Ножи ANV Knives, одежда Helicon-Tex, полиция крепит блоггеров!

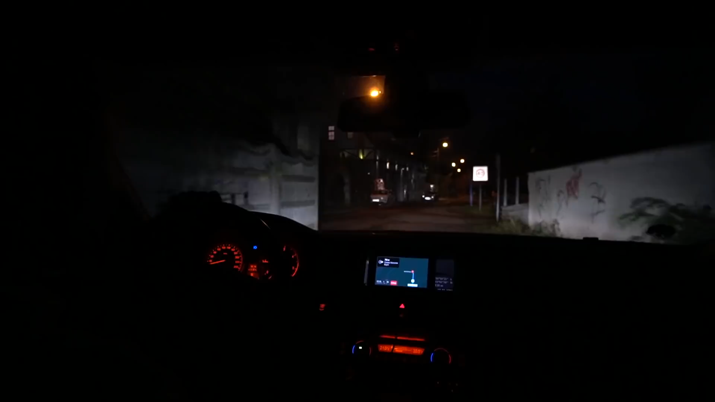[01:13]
Так, мы вот сюда походим, вот в этот замок. И выехали в город какой-то. Далее выше.